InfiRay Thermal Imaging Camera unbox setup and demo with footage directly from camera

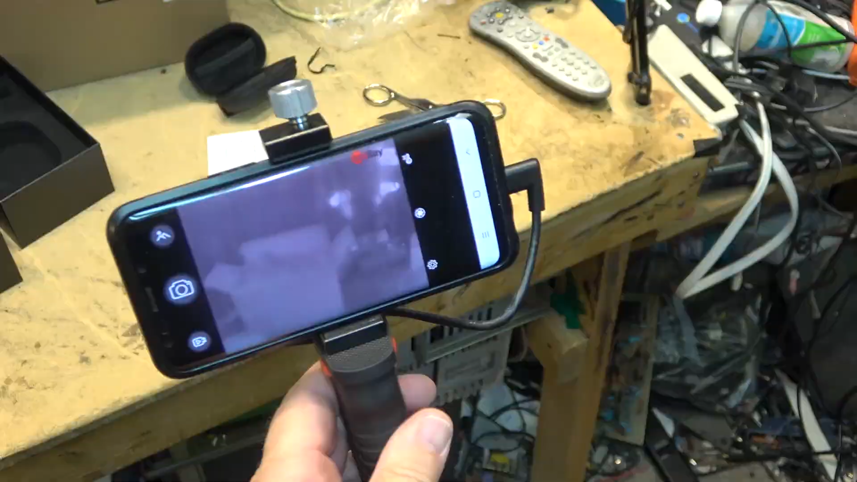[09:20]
we look around my bench if I pan the camera up you'll see that well that big white thing there that's the LCD screen it's giving off a lot of heat this one here is the I'm
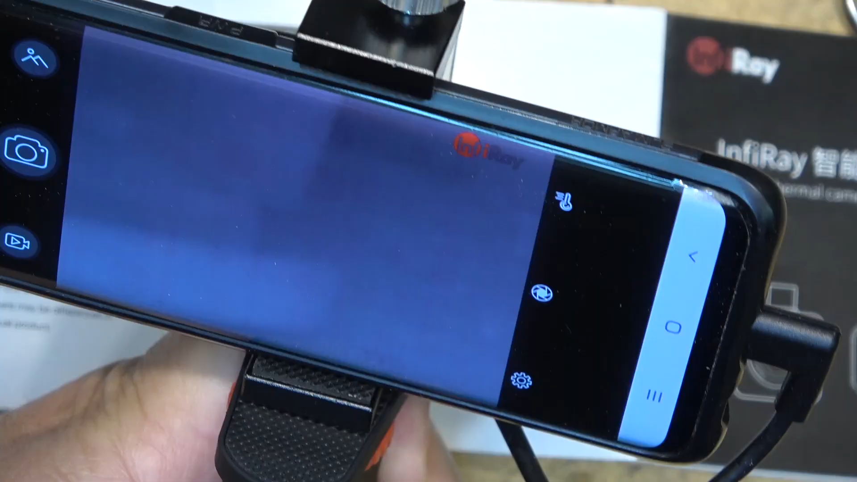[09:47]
so on the screen there's a little setup button over here temperature so
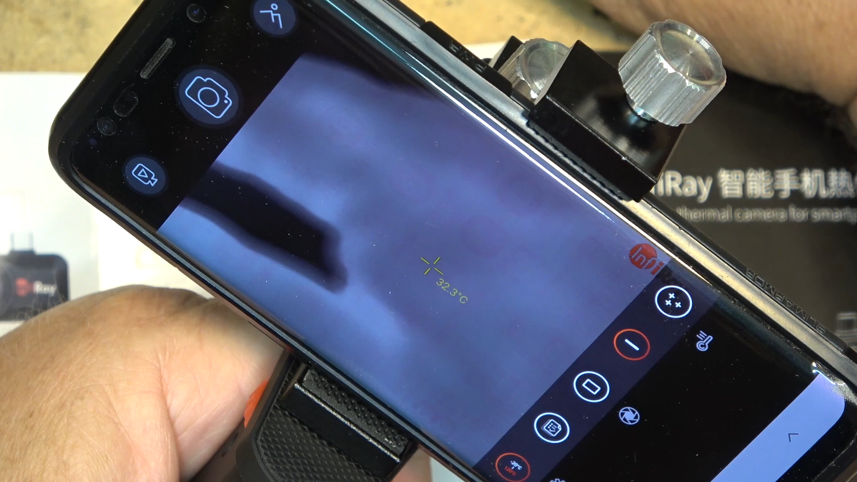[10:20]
whatever the little plus sign is on that's the temperature 32 degrees is my hand if I
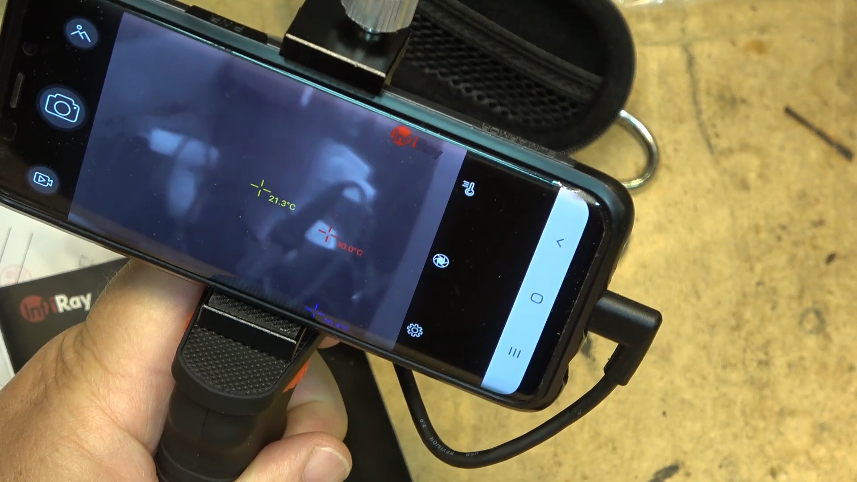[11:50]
On screen: spot 21.3°C
on and watch that thing heat up that's right right here and I'm going to get that warning again okay we can see
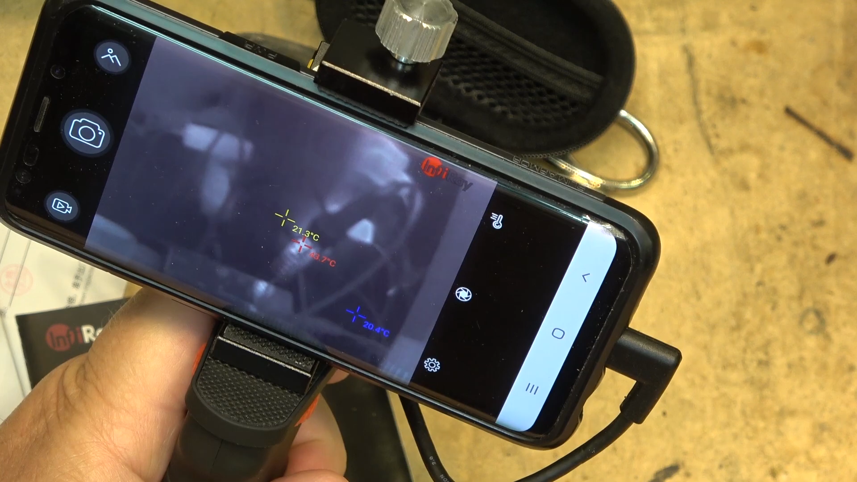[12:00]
On screen: min 20.4°C
the soldering iron starting to heat up now you see it's going to be glowing red hot pretty quick here see it's going to be glowing red hot pretty quick here as the temperature continues to go up
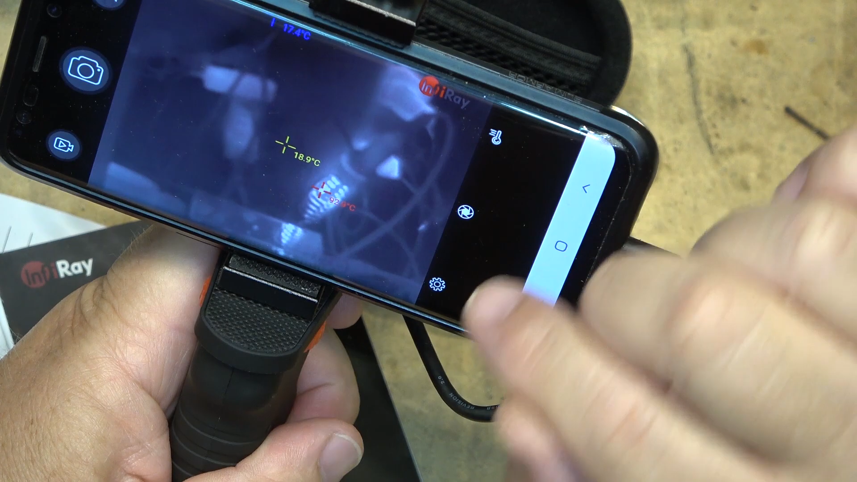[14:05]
On screen: spot 18.9°C
as you can see we're down at 90 degrees now this is cooling down
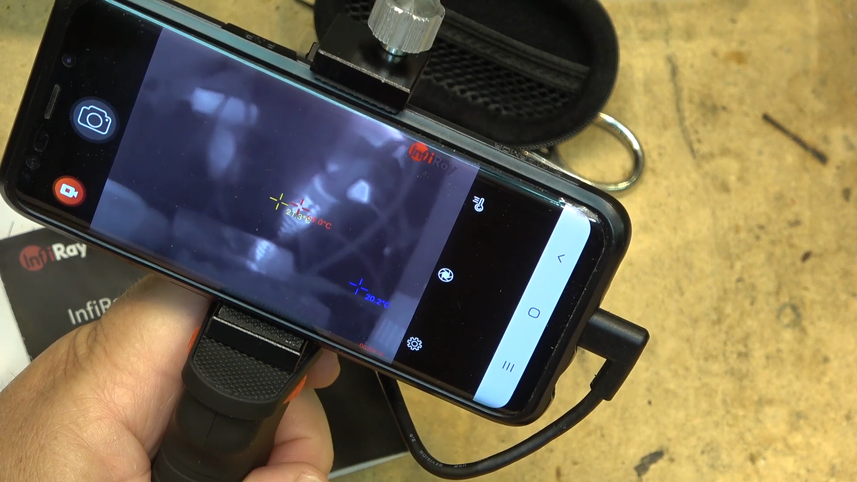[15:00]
we're recording video now of this if I wave my hand in front
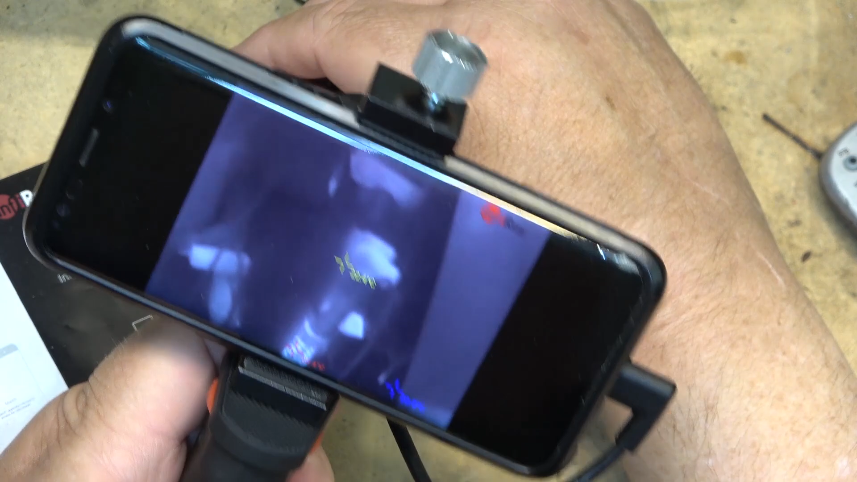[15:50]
it puts their logo up on the on the video that you record so that way when you're out in the field if you need to make a recording of heat signature you can record it on your phone and have a record of it
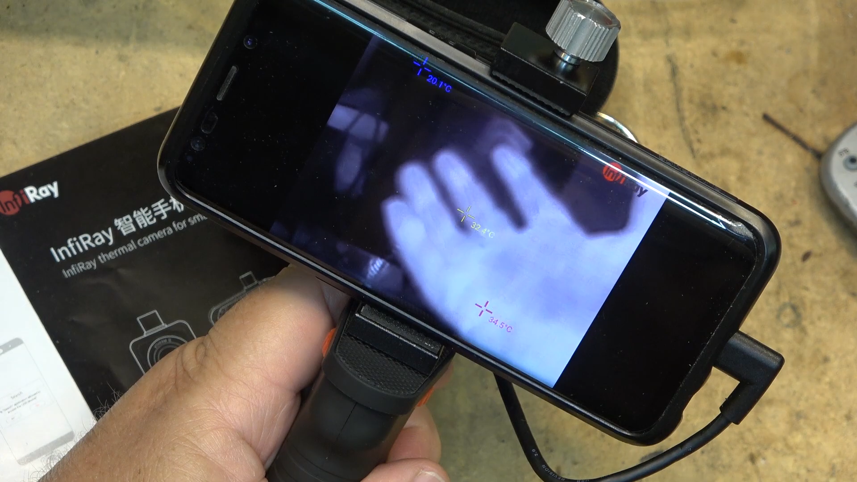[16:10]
all right let's take a look at footage right off of the camera one and now it's going to record video of everything that I'm doing I don't know what
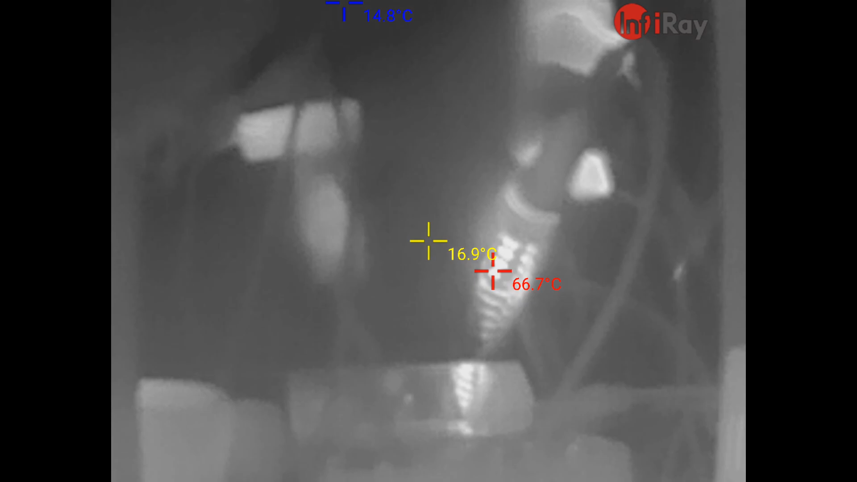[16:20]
On screen: spot 16.9°C, max 66.7°C, min 14.8°C
this one here does is that just a well that just freezes it okay that takes
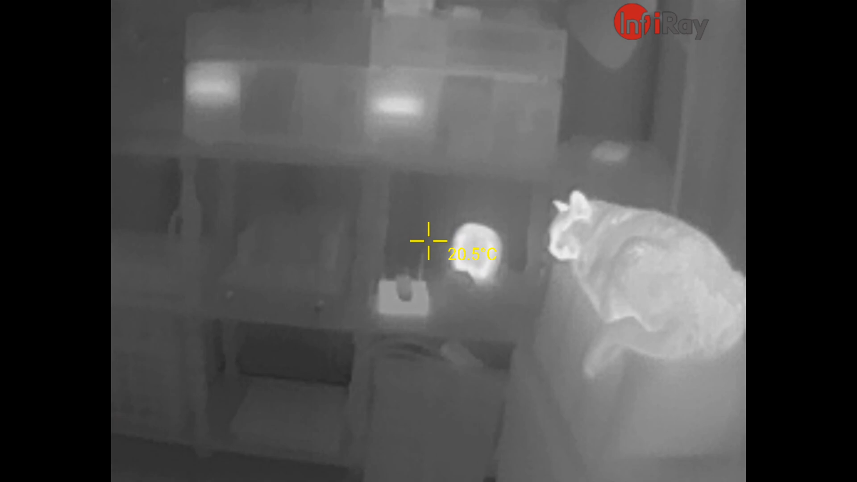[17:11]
On screen: spot 20.5°C
down there is the a little boost if I turn on my amplifier here
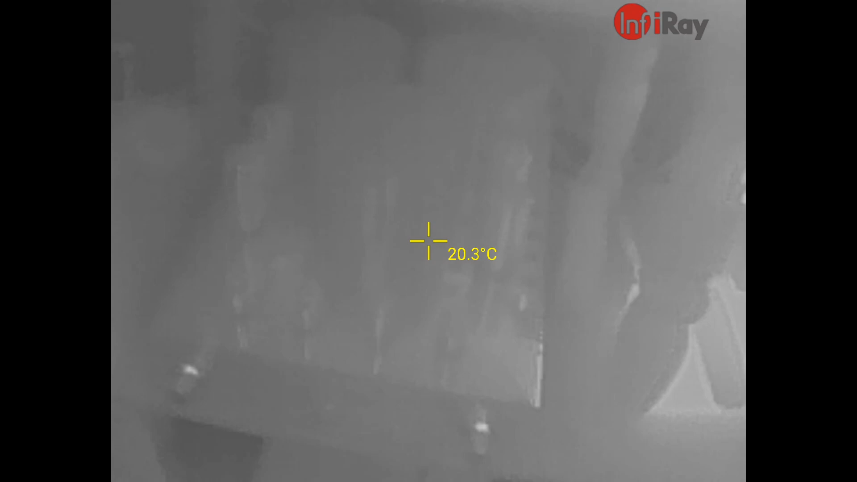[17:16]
On screen: spot 20.3°C
this is the tube app that's now starting to warm up
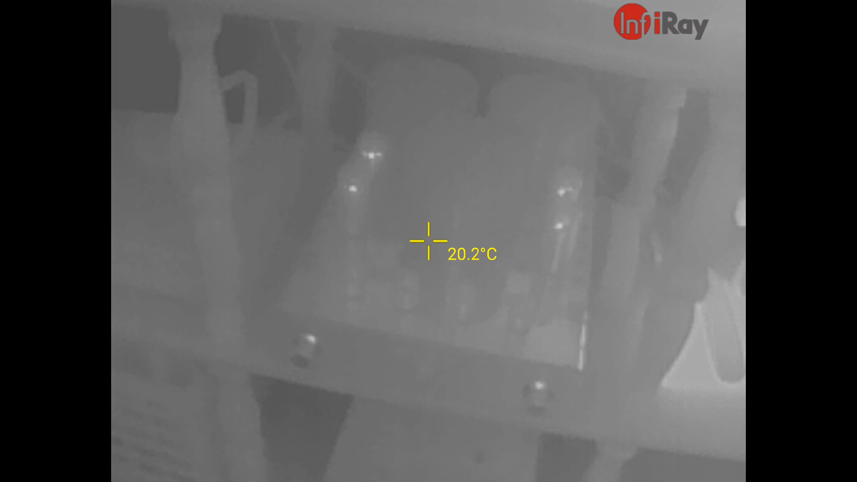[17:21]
On screen: spot 20.2°C
and you'll see the vacuum tubes warming up
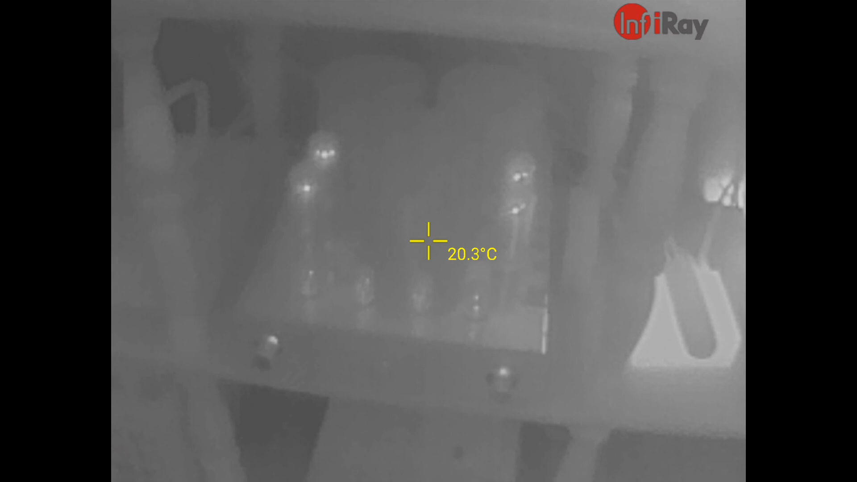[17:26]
On screen: spot 20.3°C
keep getting the warning about pointing it at hot objects
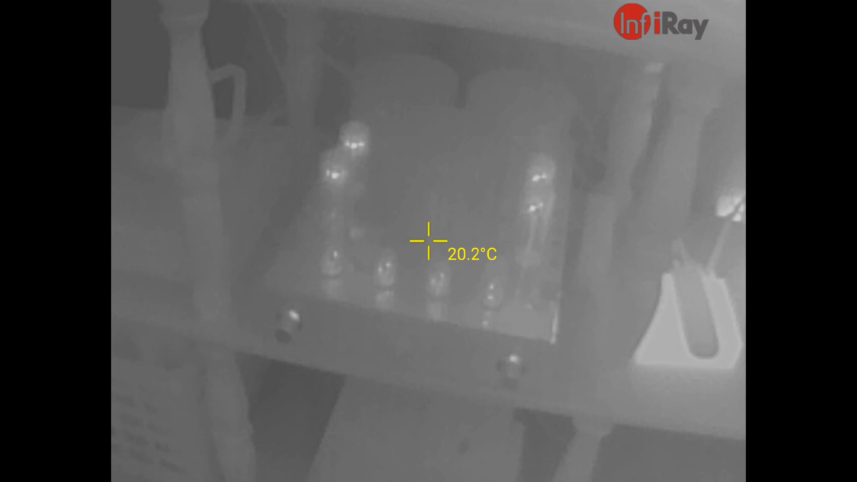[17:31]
On screen: spot 20.2°C
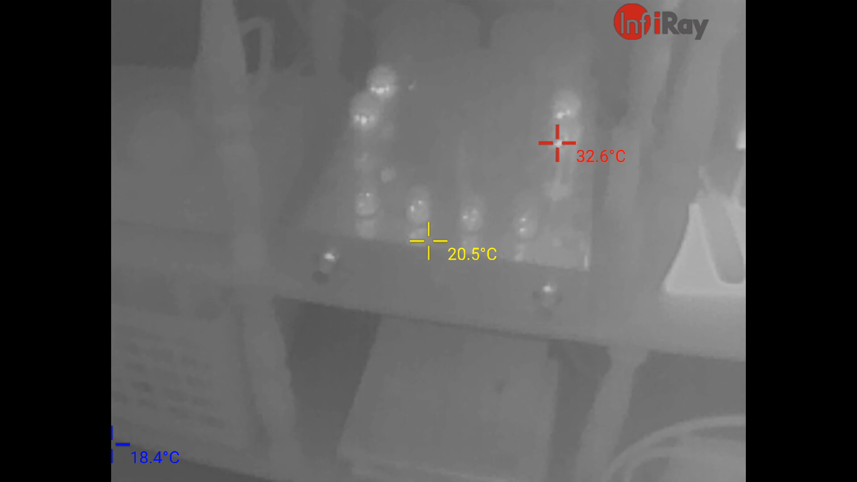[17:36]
On screen: min 18.4°C
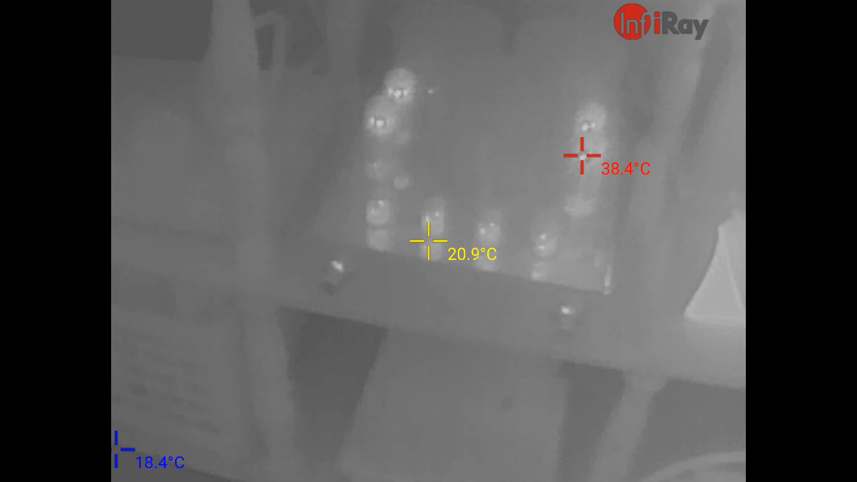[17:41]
On screen: spot 20.9°C, max 38.4°C, min 18.4°C
as you can see the tubes are starting to get warm now I'll probably get the warning again about pointing it at hot objects momentarily